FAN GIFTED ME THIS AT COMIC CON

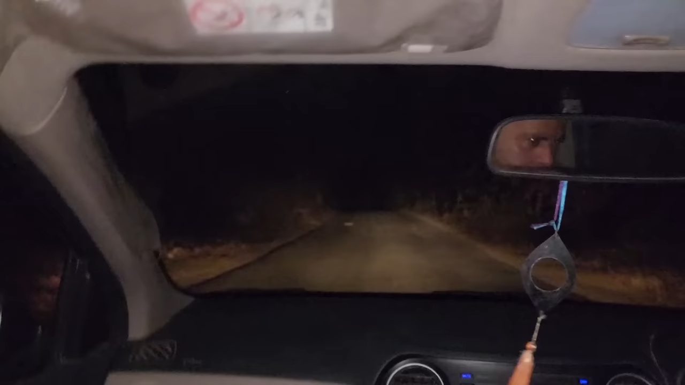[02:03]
यहाँ पे अंकल जी बता रहे हैं मेरे को कि कल यहाँ पर 2 टाइगर रोड पे बैठे थे, क्योंकि ये एक जंगल है सीता माता जंगल, यहाँ पे सीता का जन्म हुआ था। यस राम जी की सीता का जन्म इस जंगल में हुआ था,
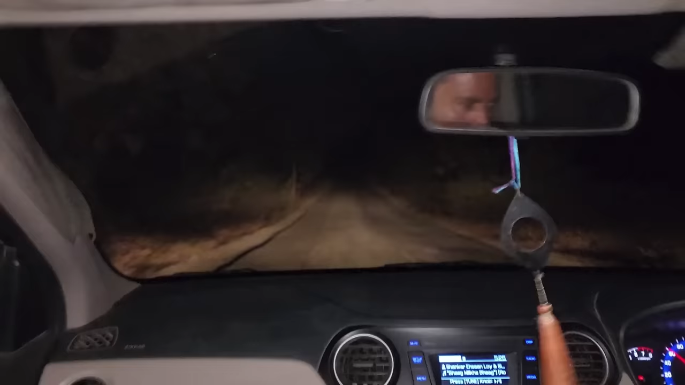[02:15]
ये हमारे गांव से सिर्फ 20 किलोमीटर दूर है, तो ये उदयपुर जाते वक्त इसी हाईवे से या रोड से आता है। देखिए आज क्या हमको यहाँ पर दिखेंगे तो मैं आपको जरूर इस फुटेज में दिखाऊंगा।